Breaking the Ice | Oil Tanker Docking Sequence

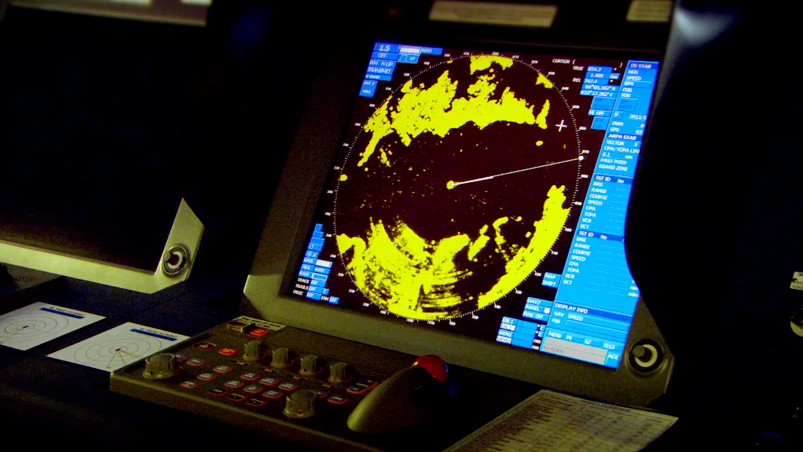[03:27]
and their radar detects gaps in the ice, so they can find the quickest path to the terminal.